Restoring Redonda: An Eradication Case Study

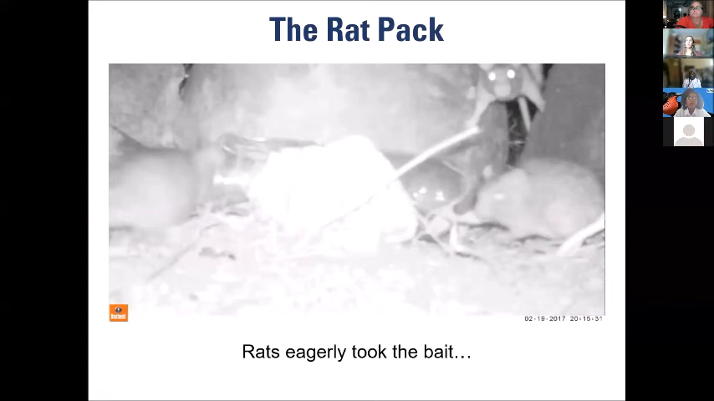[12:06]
And so, you can see here a video of the rats actually lining up to be able to eat the bait. One of the things that was a major thing to take note of is that we did this during the driest season, which was in March, April. And so, the rats were extremely hungry. You really to make sure that it's most effective. You do it when they're hungriest and the bait uptake was extremely fast, as you can see, literally lining it up.
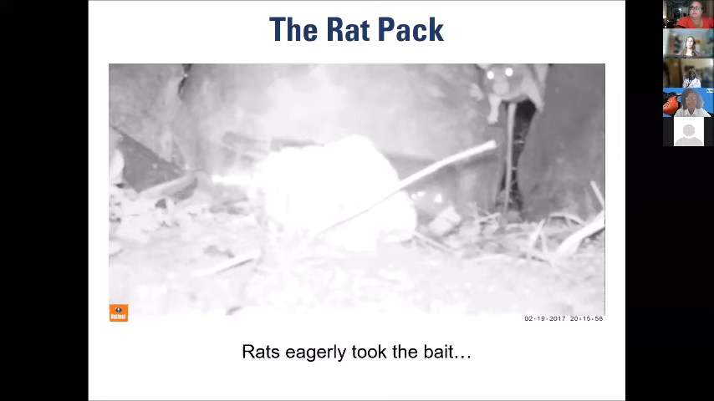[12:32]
I will also note that for the poisoning, for them to die, they only need to eat a quarter of the block. And as you can see, they were gorging it off.